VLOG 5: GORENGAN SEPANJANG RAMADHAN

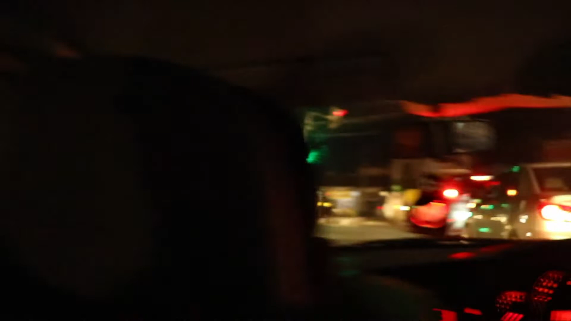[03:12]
Tapi... tuh, tutup juga nak, tuh. Gelap gitu ini. Tapi emang gelap sih.